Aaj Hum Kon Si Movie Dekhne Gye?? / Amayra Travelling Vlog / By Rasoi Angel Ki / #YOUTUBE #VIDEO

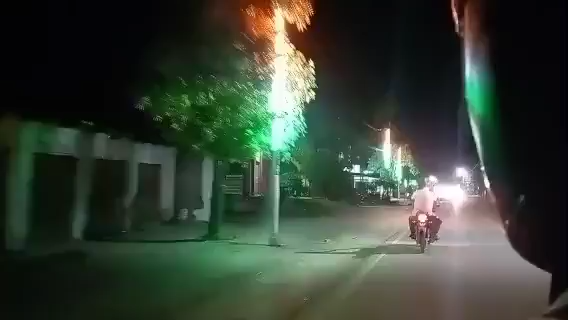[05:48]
بج رہے تھے اور ہم لوگ بھدوئی میں انٹر ہو چکے تھے ہم لوگ گھر